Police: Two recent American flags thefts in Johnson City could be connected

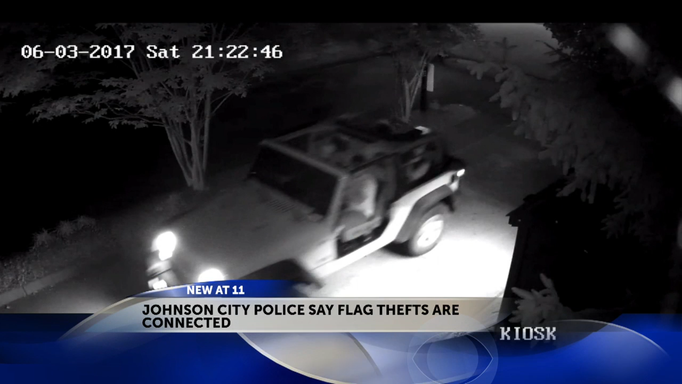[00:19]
Police told us a man cut a lanyard and drove off with the American flag inside.
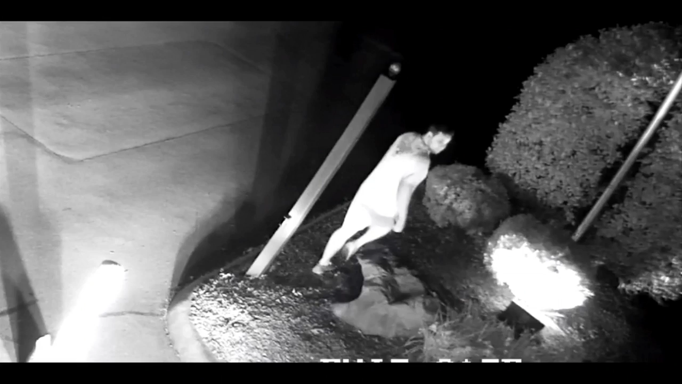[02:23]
This photo shows a man who police believe cut a lanyard and stole an American and state flag.